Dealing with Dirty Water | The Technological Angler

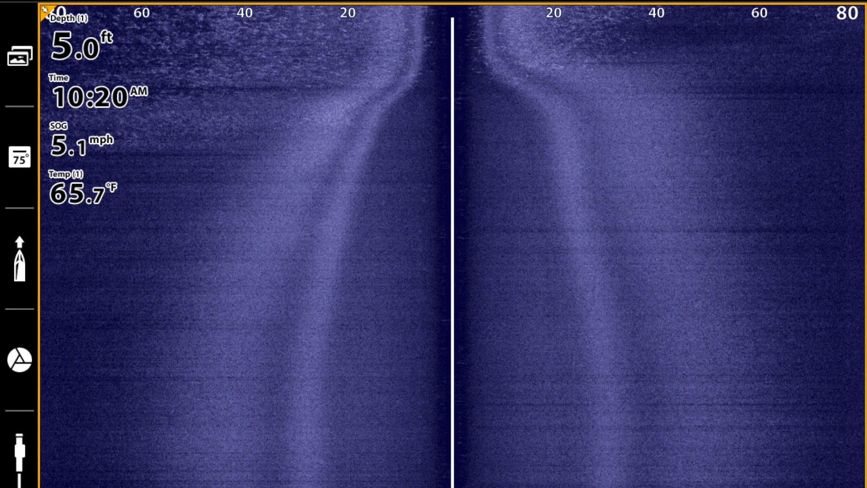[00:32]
On screen: depth 5.0 ft, water 65.7°F, speed 5.1 mph
The impact that you'll see on your fish finder is that the water column area in both side imaging and down imaging will become washed out and full of noise and clutter.
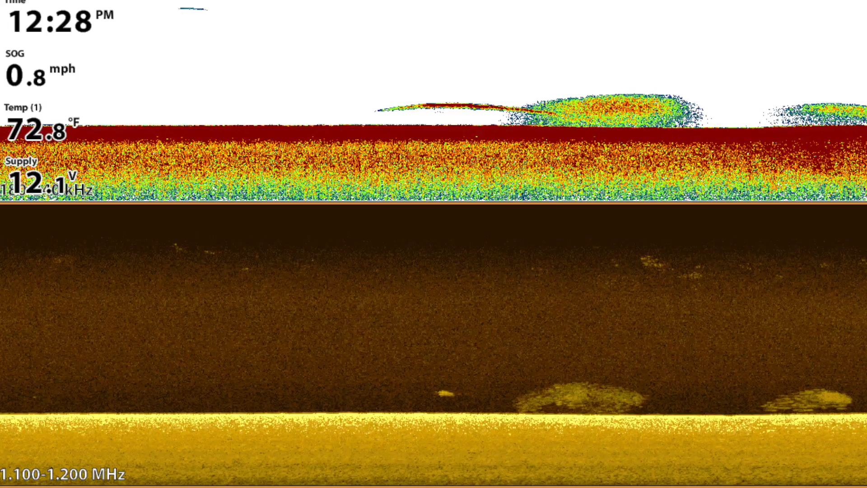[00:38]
On screen: water 72.8°F, speed 0.8 mph
I want to show you two different strategies you can use to address this situation and get back to the kind of performance you expect from your hummingbird fish finder.
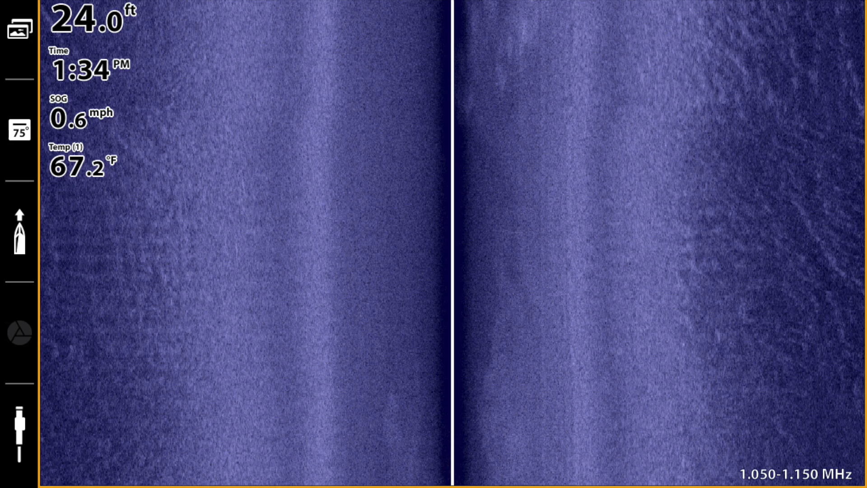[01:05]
On screen: depth 24.0 ft, water 67.2°F, speed 0.6 mph
That relationship means that if we lower our imaging frequency, we should experience less noise and clutter from these small particles.
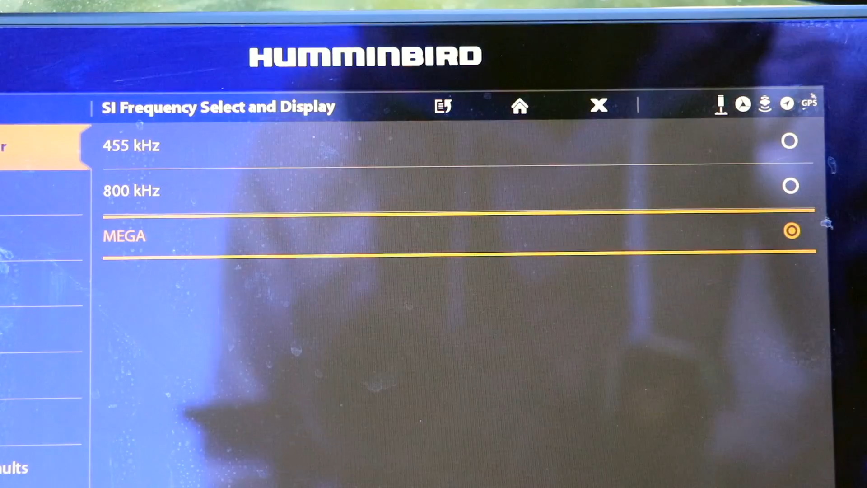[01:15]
So one thing you can do is to switch from the mega imaging frequency down to the classic
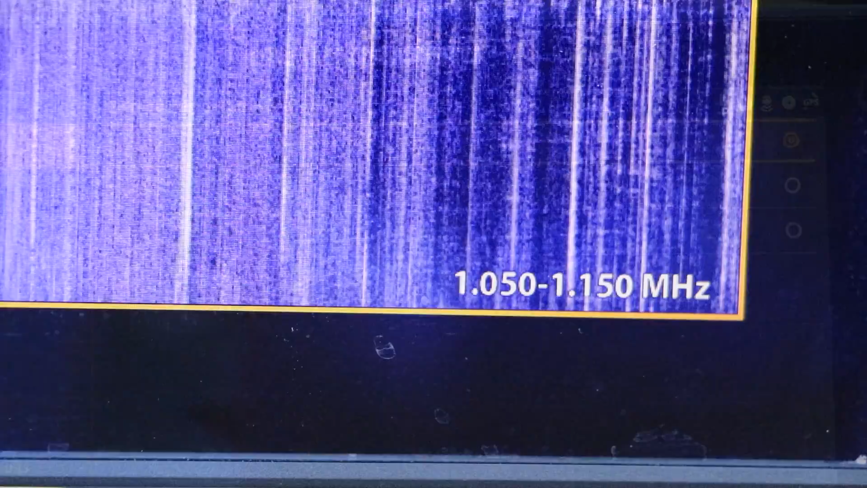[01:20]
455 kilohertz frequency for side imaging or down imaging.
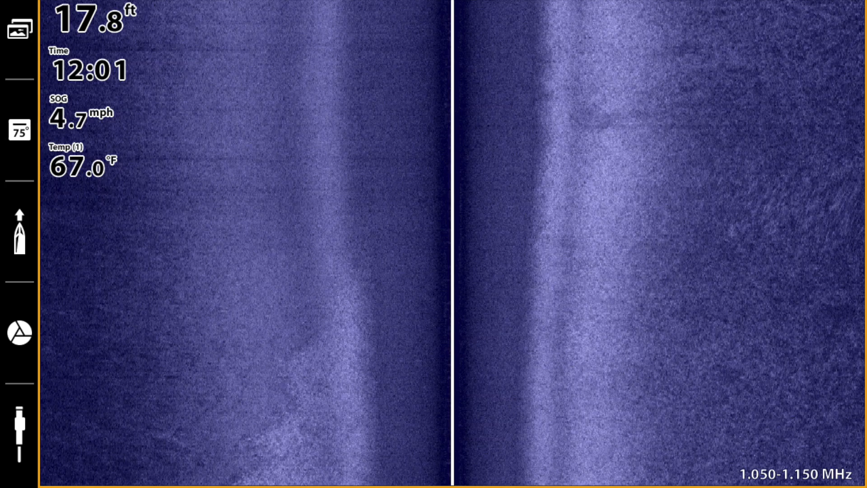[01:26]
On screen: depth 17.8 ft, water 67.0°F, speed 4.7 mph
When you make that frequency switch, you'll definitely experience less noise and clutter in your water column from these small particles.
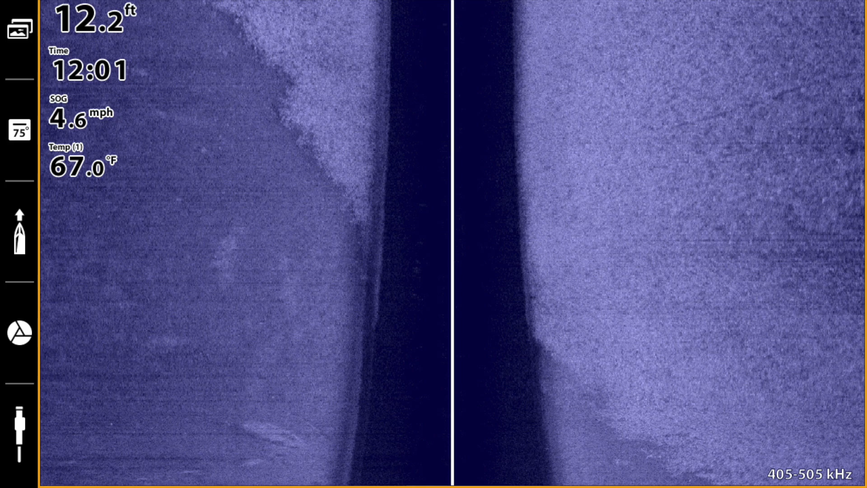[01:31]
On screen: depth 12.2 ft, water 67.0°F, speed 4.6 mph
Now there's another way to deal with this situation if you want to stick with the mega imaging frequency, and that is to use the water column sensitivity feature.
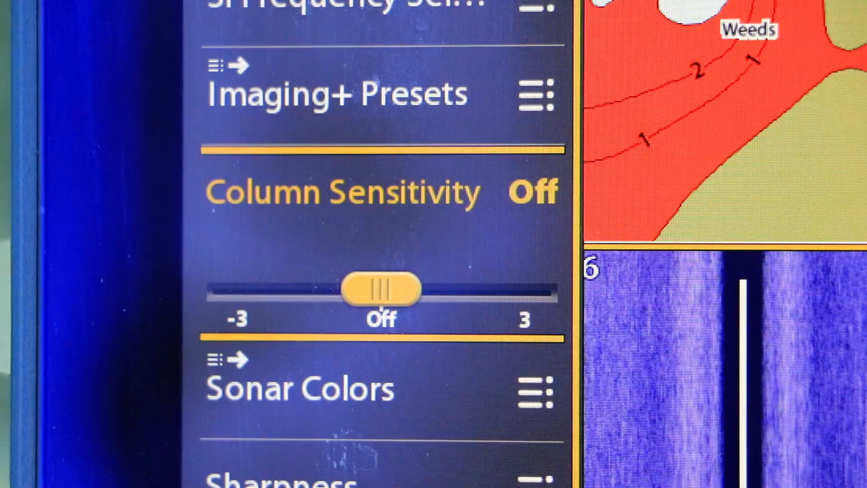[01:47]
Water column sensitivity is a great way to deal with unproductive noise and clutter in the water column areas of side imaging and down imaging.
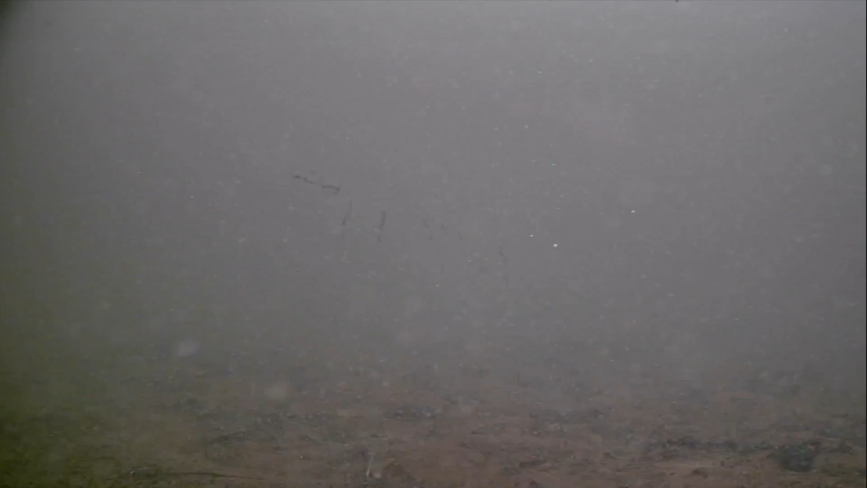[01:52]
Depending on the amount of these small particles you're dealing with,
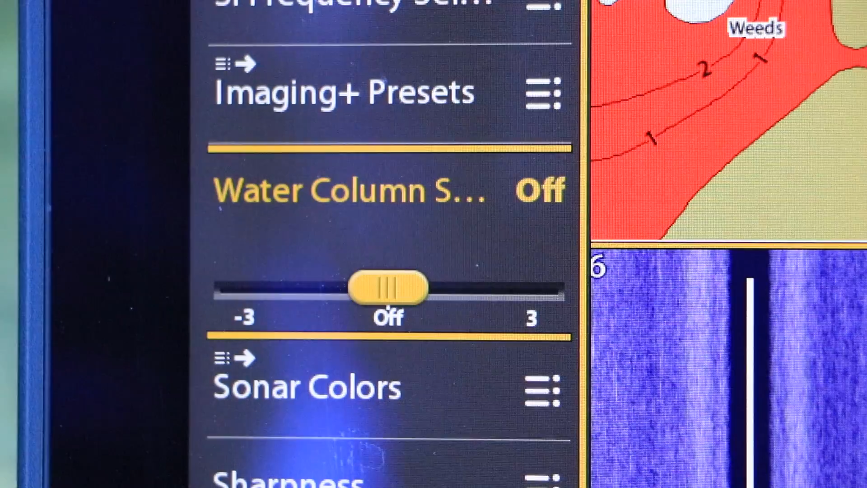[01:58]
reducing your water column sensitivity to minus one or perhaps minus two should virtually eliminate all of that noise and clutter in the water column area.
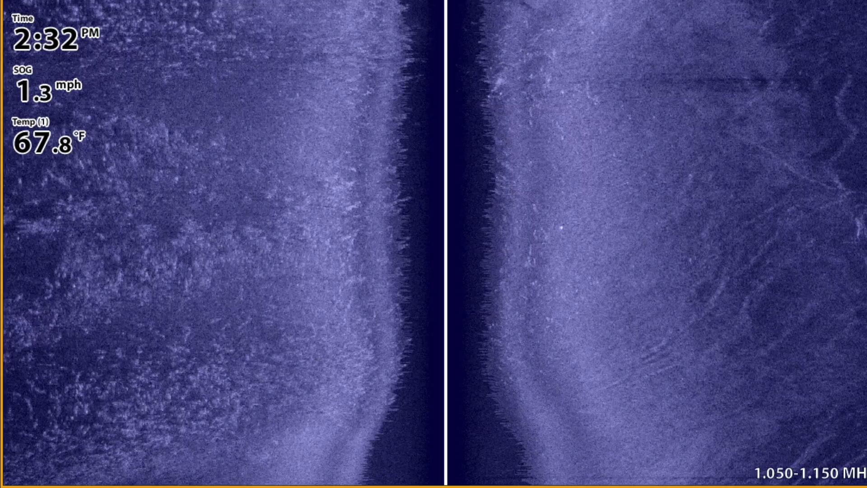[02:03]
On screen: water 67.8°F, speed 1.3 mph
Those two adjustments can have a dramatic impact on the clarity of the water column areas of your side imaging and down imaging views.